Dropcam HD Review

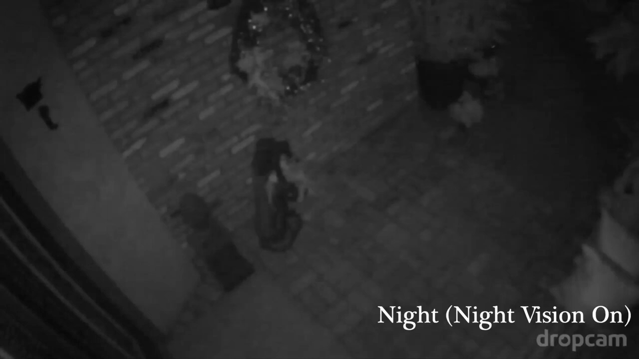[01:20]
The night vision is mediocre at best it's okay but if you're expecting to see any kind of person that's not going to work. Again with enough light it was okay.
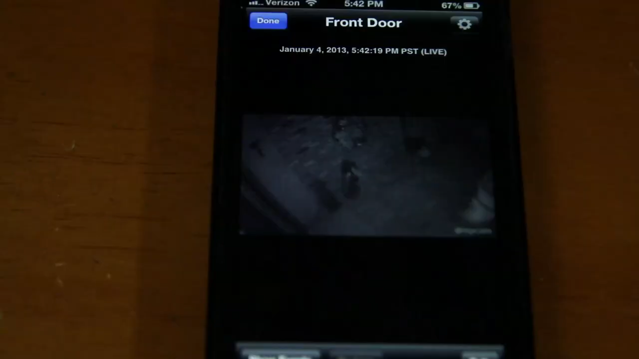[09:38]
I love getting push notifications when motion is detected though this isn't really accurate all the time.